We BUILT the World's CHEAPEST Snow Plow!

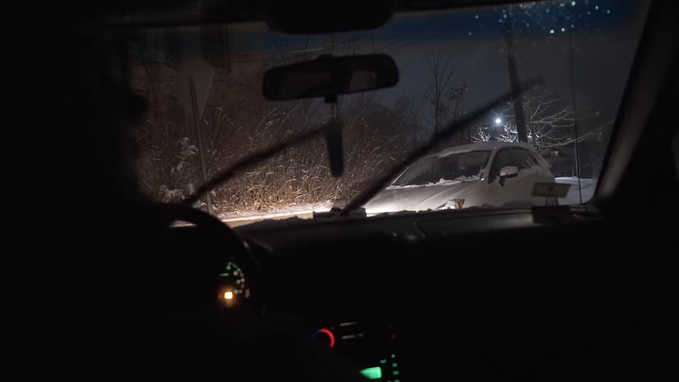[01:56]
Right into the street. This is my first client here. Backing her in. Gotta get it nice and fucking straight. We're gonna plow her out real quick, so these people can go to work in the morning.